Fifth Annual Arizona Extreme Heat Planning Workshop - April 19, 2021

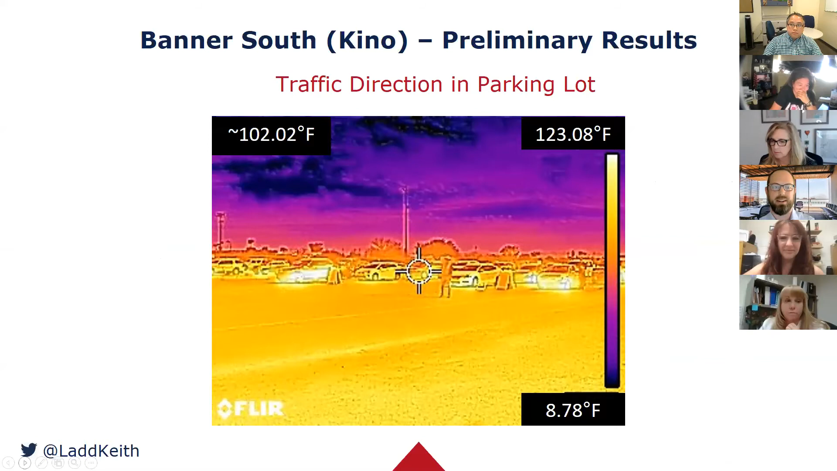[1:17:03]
On screen: spot 102.02°F
And, uh, this is kind of one of the interesting things, um, that we looked at at all three sites was the effect of those radiating cars that are operating in those tents. And so all those, the tents are shaded, they do have vehicles that have been sitting in the sun sometimes for over an hour. And so kind of what's the effect of those cars that have been, um, not only absorbing the heat,
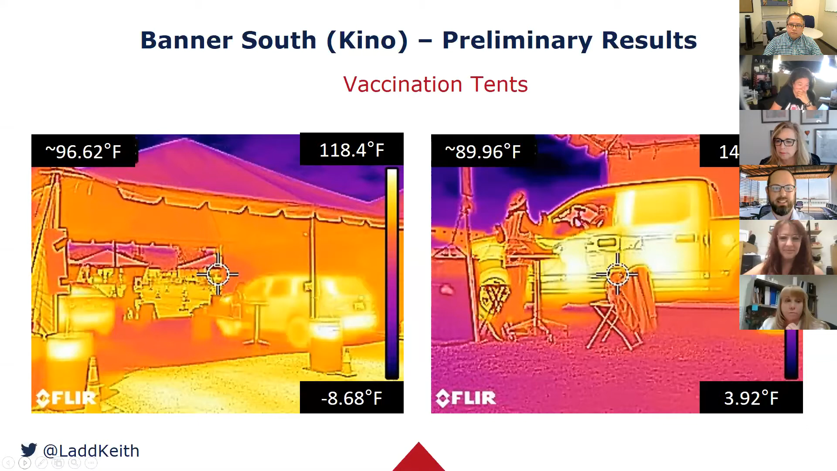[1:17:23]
but then also are mechanically kind of immediate heat through their exhaust too. So we looked at that as well. And this, again, is just showing that, uh, the solar panels and the shading and that what really was one of the cooler locations on the site, trying to keep it short here.
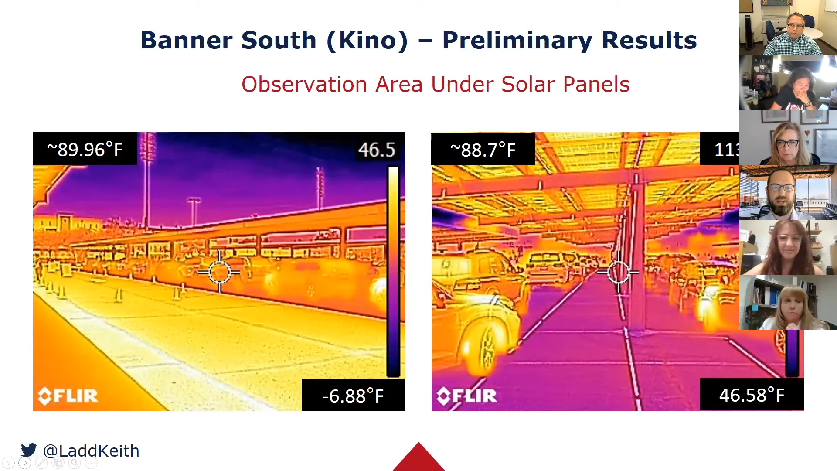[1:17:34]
So just some successful heat risk reduction strategies that we wanted to applaud, um, the Banner South Keno operators.